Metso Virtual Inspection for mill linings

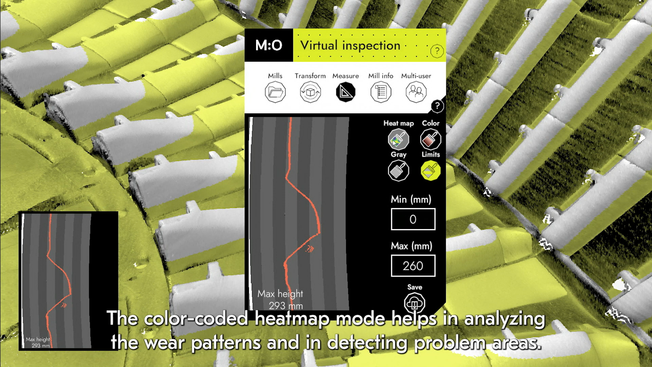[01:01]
The color-coded heat map mode helps in analyzing the wear patterns and in detecting problem areas so that the mill lining design and performance can be improved.